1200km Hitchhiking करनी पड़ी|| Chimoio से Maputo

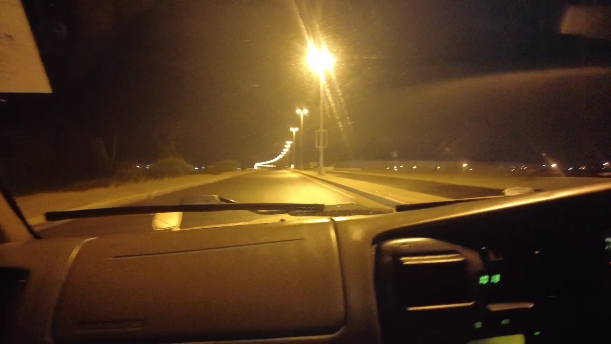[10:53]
दस बजगे यह दस बजगे ना इतर लेट हो किया है अच्छा लगी में इतर मोजांबिक में हर सिर्टी में आपको इस्ट्रीट लाइट्स बका मेलेंगी कि रहाधी कि प्लाइण
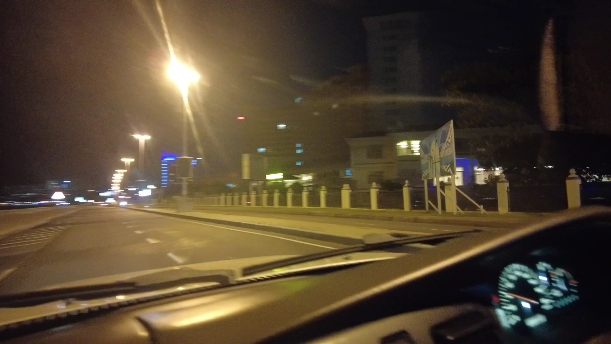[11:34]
ग्लोरिया मॉल यह सब मॉल अगरा और यह सब में चानीस ओटल है फ्रेंट विच्व वाओ यह तो पर फाइब अब दूर सुट है जो पर राया प्टाप ग्लोरिया ऑटल यह क्या है पिछे इस त्री बिली सब्डाइब आप � रानी रिसौर्ट के दोस्तों कुछ नजारा है मोपोर्तों का थो यह वोप दिन